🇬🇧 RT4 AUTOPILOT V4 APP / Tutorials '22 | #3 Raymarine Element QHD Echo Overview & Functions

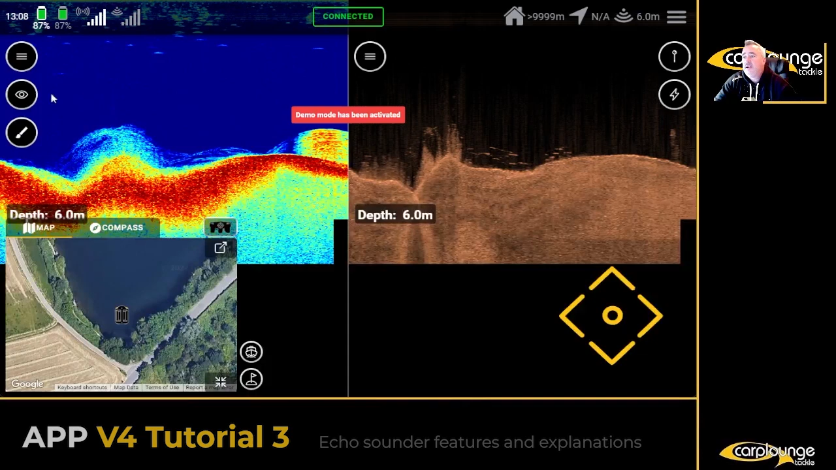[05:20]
On screen: depth 6.0 m
yeah so you can pause the run photo uh pictures and uh terminal connection um you what you'll notice is missing
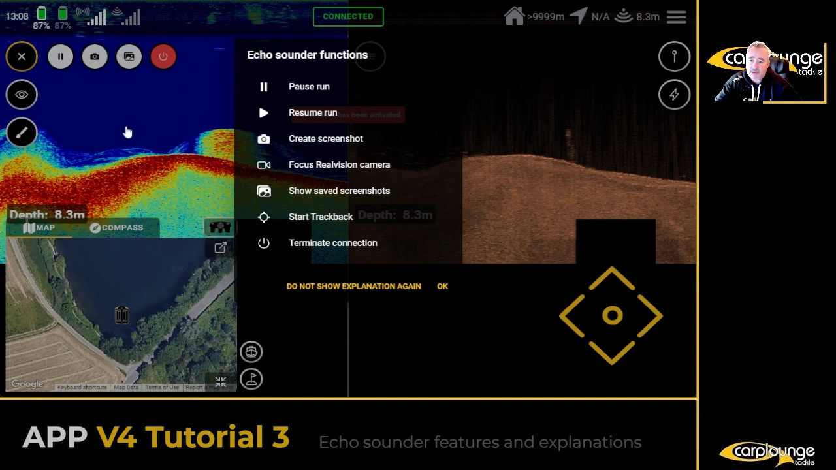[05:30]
On screen: depth 8.3 m
is uh the trackback feature you know you know it's quite a good feature um but it will only work in single screen mode so what you need to do is
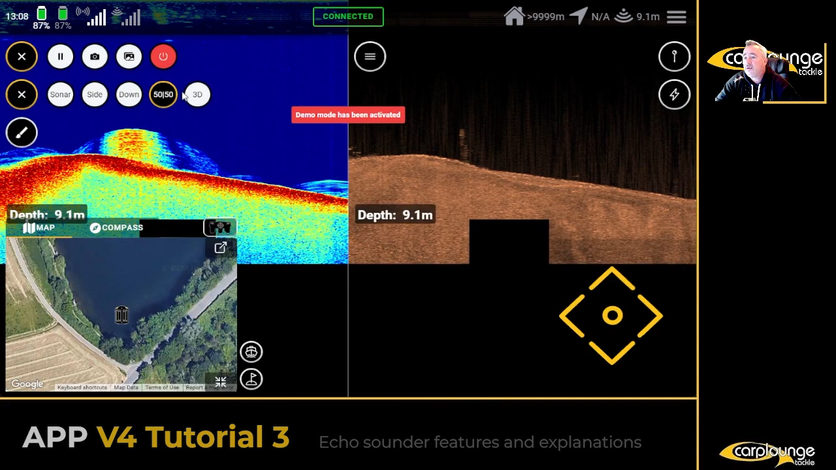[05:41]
On screen: depth 9.1 m
go to i would say down scan i'm gonna look at the trackback feature now
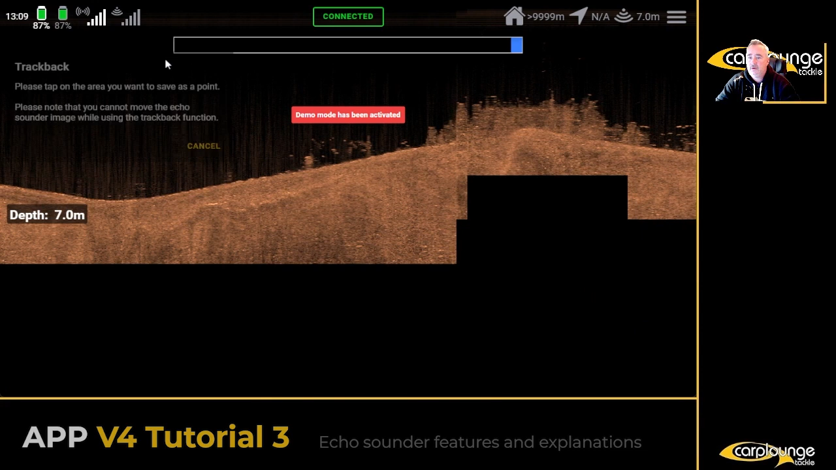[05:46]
On screen: depth 7.0 m
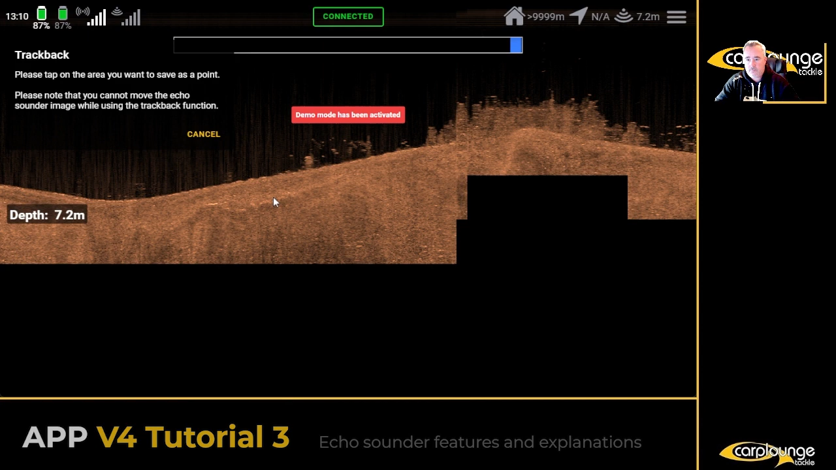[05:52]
On screen: depth 7.2 m
so let's say we want to mark that spot there yeah now you
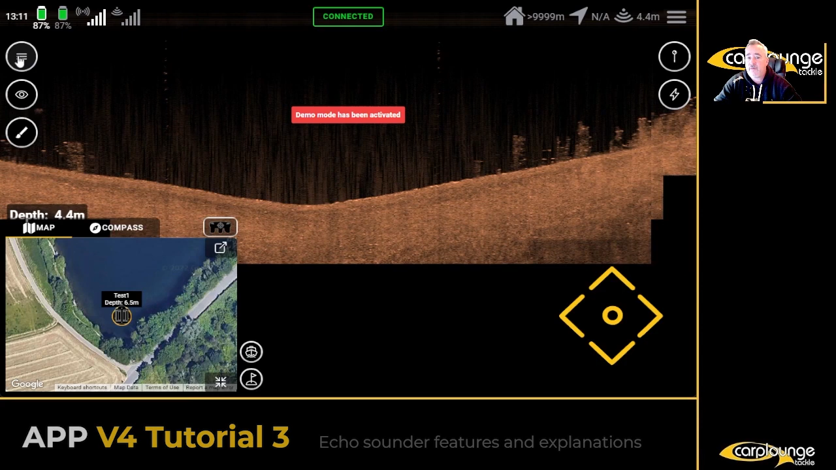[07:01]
On screen: depth 4.4 m
you know there's there's loads of interesting features out there you know you know you might not always see them you know you're setting up while it's mapping whatever you know so it's a really really good way of finding if there's features
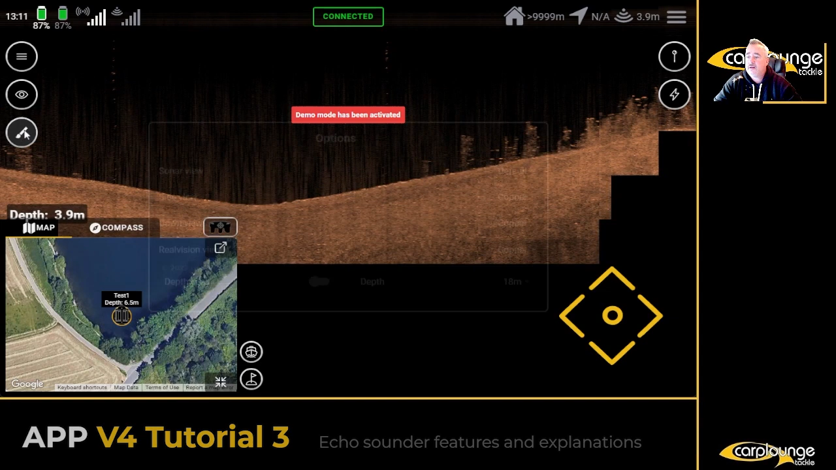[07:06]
On screen: depth 3.9 m
okay so it's uh we're going to go into here so sonar view yeah default option
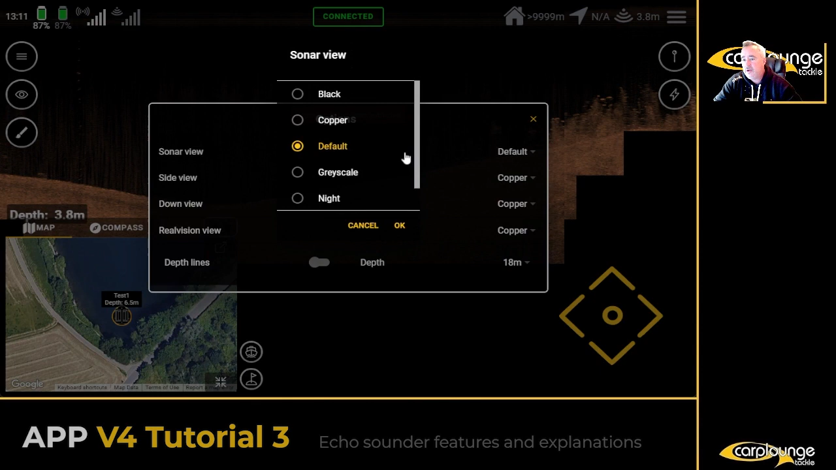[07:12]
is the color that you've got so now if i just switch let me switch to sonar view sonar
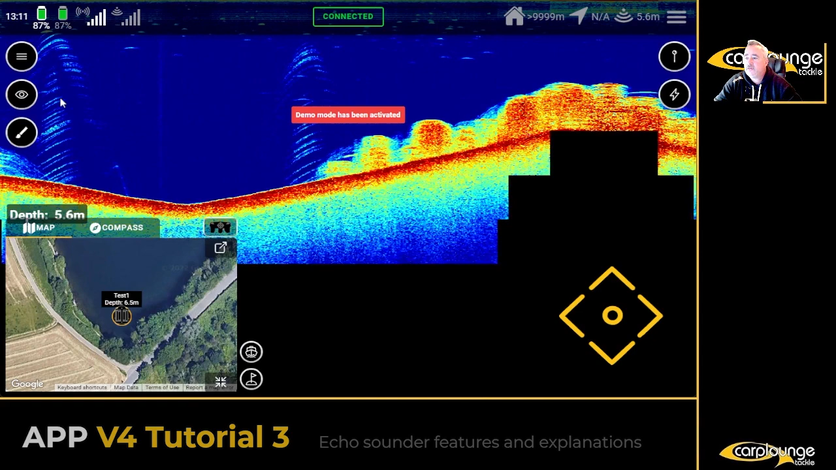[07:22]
On screen: depth 5.6 m
there we go then we'll go into the paintbrush and we're going to go sonar view default we're going to go say black
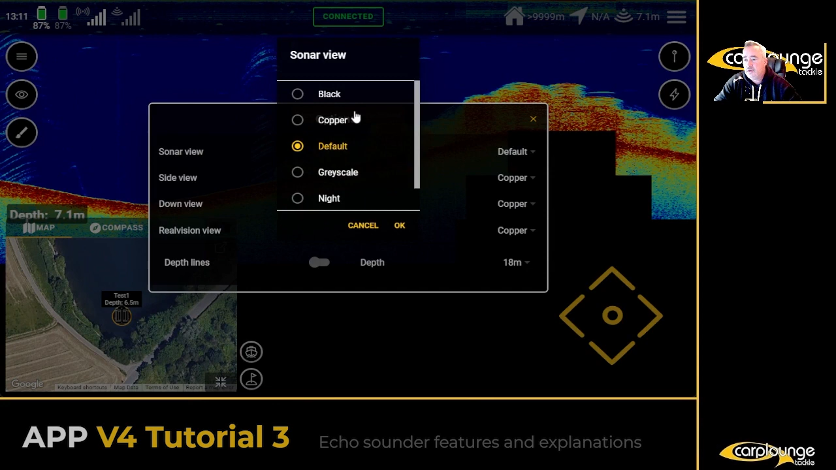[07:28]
On screen: depth 7.1 m
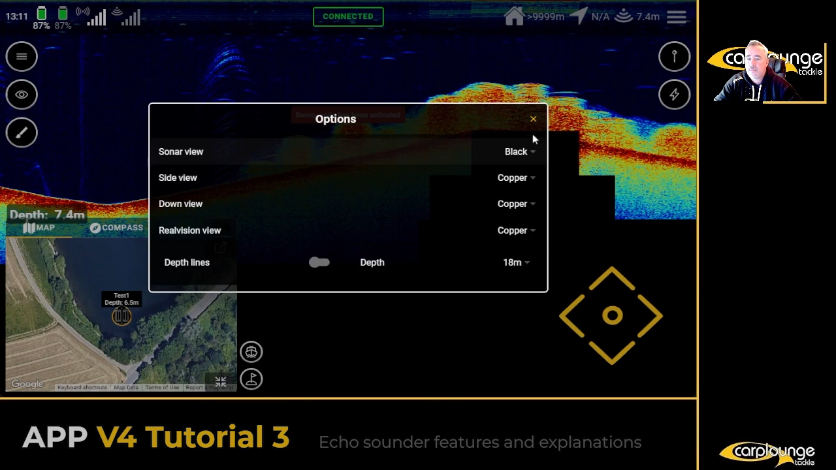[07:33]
On screen: depth 7.4 m
okay so it's much darker so we're in sonar view and uh as you can see you
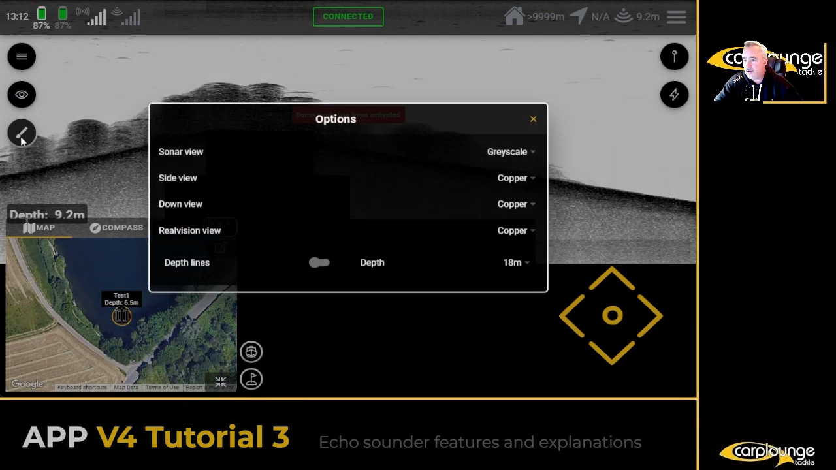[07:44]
On screen: depth 9.2 m
know um sonar view gray scale or night you know sunburst is quite a fun one to be honest um there you go a lot of reds yellows that kind of thing um
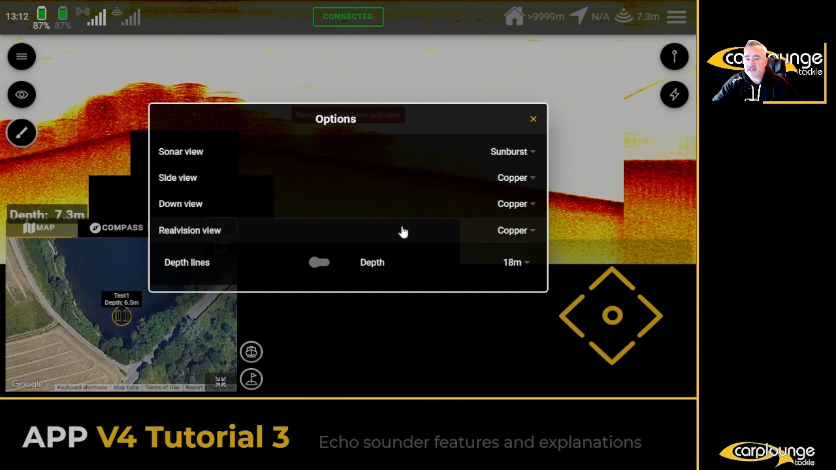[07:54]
On screen: depth 7.3 m
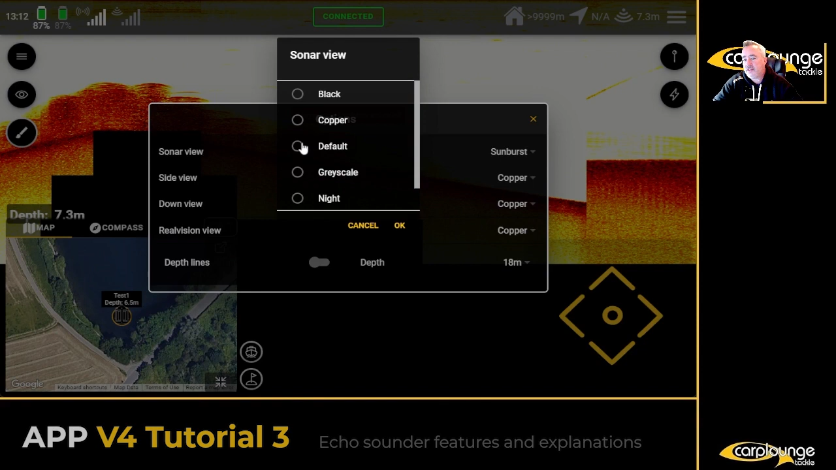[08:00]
On screen: depth 7.3 m
i personally prefer default you know i i don't tend to mess around with it um so we'll move
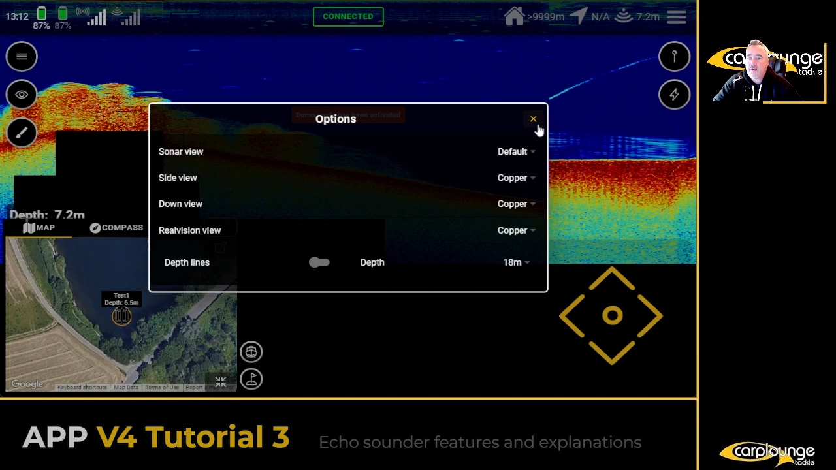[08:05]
On screen: depth 7.2 m
over to uh down scan and then once again paintbrush